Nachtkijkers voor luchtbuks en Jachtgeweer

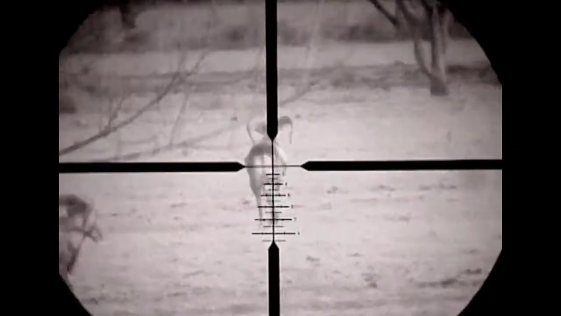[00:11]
It's easy to use, it's very convenient, and it'll fit any gun you want to put it on.
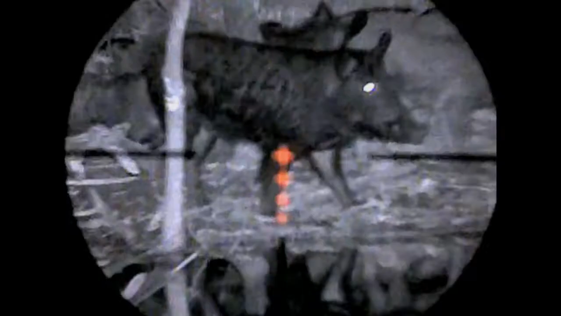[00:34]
I seen that pig standing there like it was 12 o'clock at noon through this night sight.
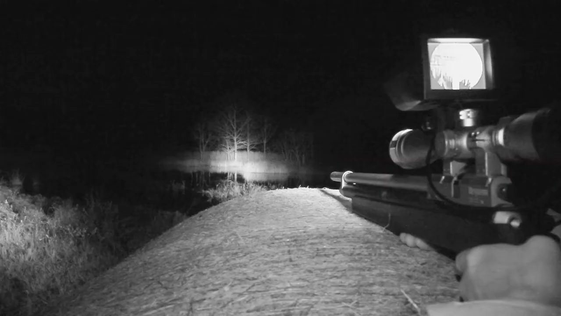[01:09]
Another thing you'll find out with a night sight is you can sight your gun in at night if you arrive late. You don't have time to sight it in before you get there, just as well as you can in the daytime.
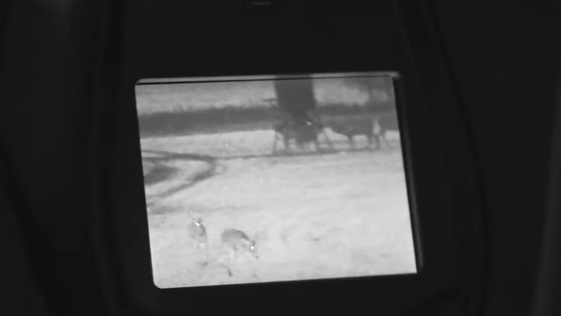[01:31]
I can put the spotter to see coyotes out there 300 to 500 yards.
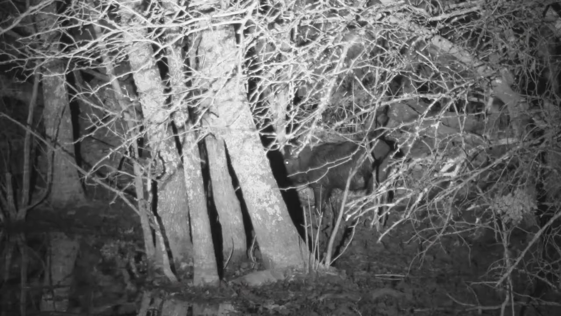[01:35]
You can video your hunts. Anything that you see through that scope, you can record on a camera right there.